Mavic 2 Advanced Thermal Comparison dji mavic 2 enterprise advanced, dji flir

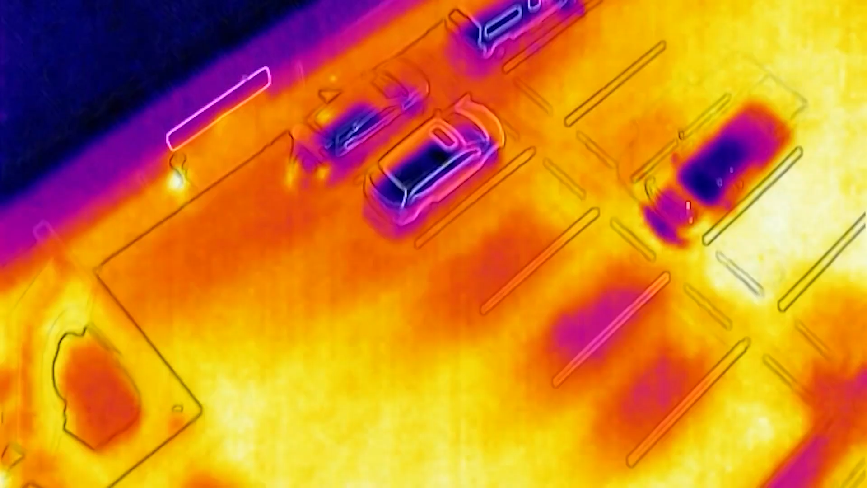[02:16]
It was a good attempt, but it really didn't do the trick to lay the RGB image over the top.
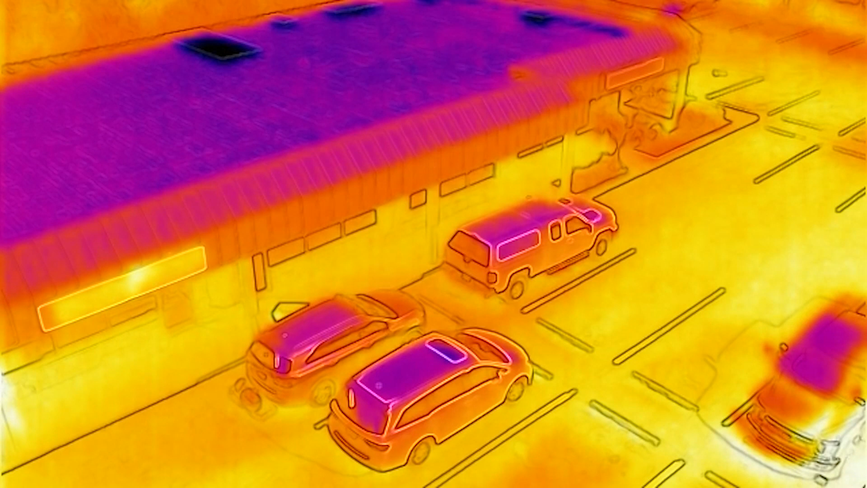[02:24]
You couldn't even hardly make out what things were with that camera. So it was really a disappointment when it come right down to it.
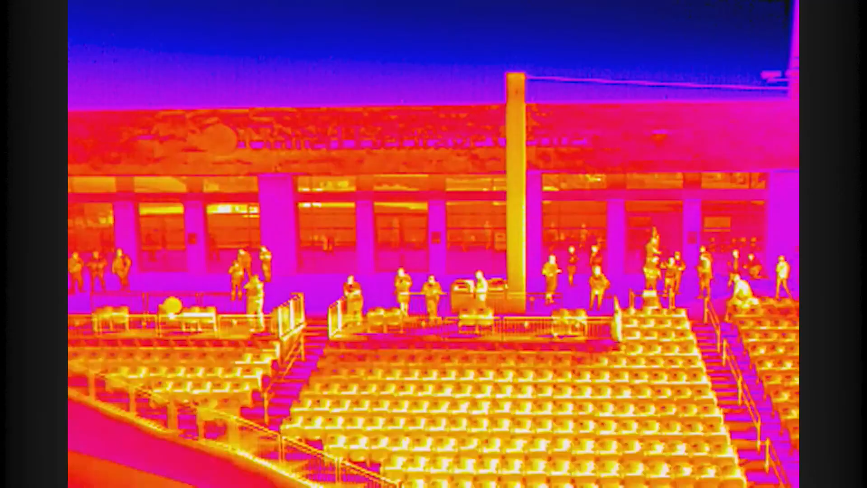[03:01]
Here's a little bit of footage from the XT and from the Enterprise
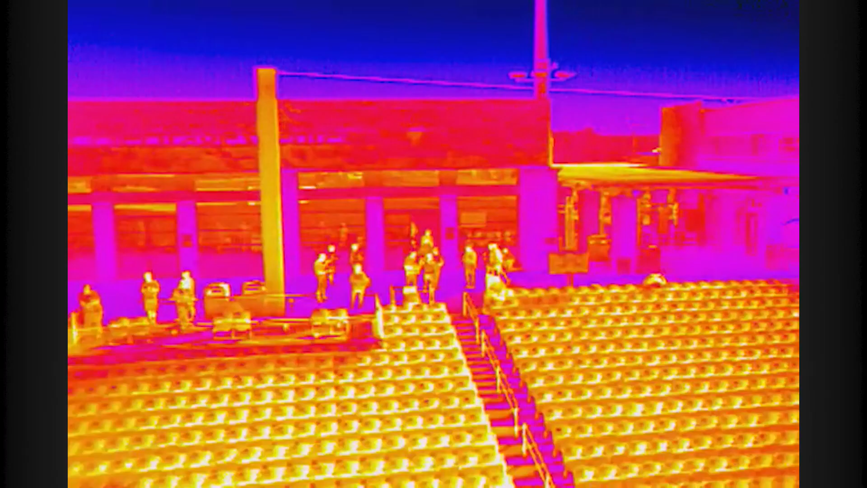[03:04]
Advanced back and forth.
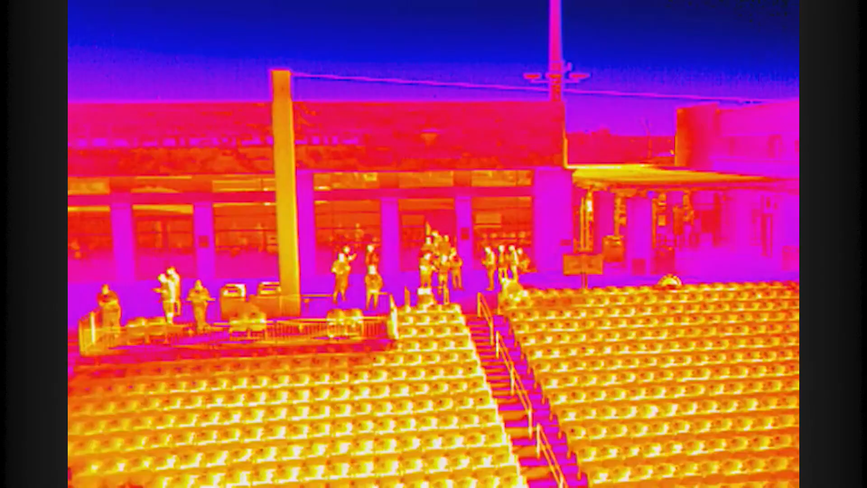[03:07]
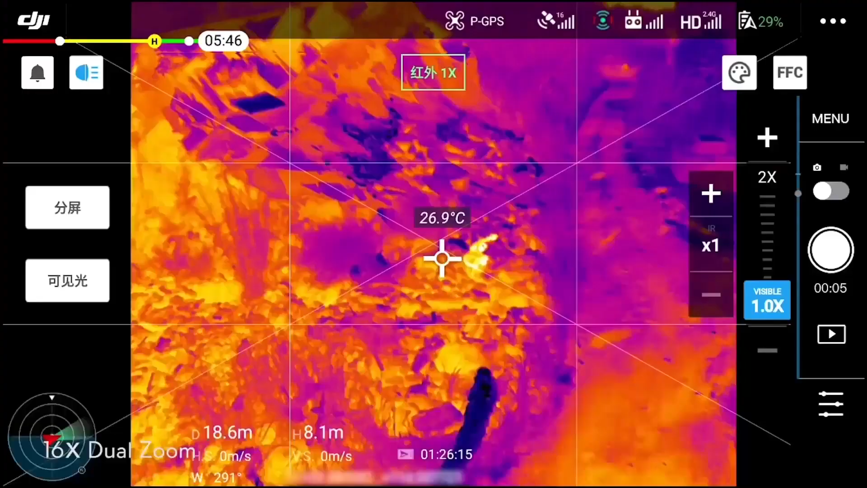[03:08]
On screen: spot 26.9°C
And I'm going to do a little side-by-side comparison so that you can really see how amazing this Advanced sensor is going to be.
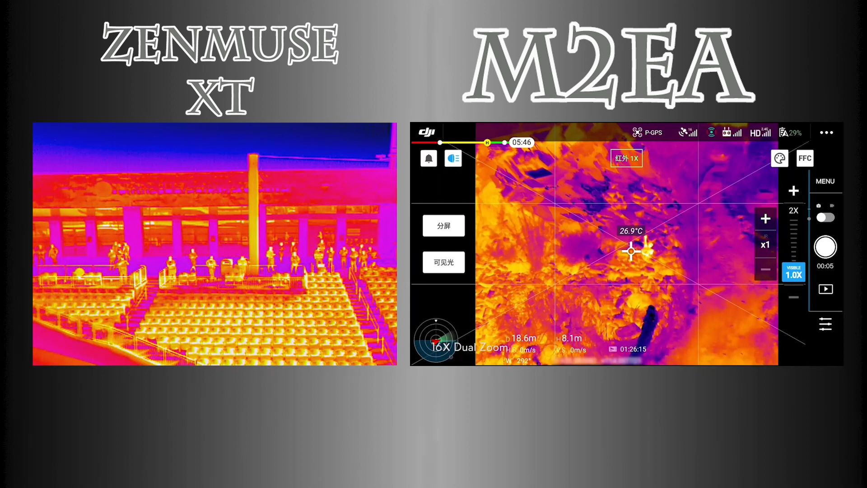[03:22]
On screen: spot 26.9°C
On the left, of course, is the XT, and on the right is the Advanced. And with that color palette, that's the same color palette. You can't tell the difference between those two cameras. The resolution on this new one is just amazing.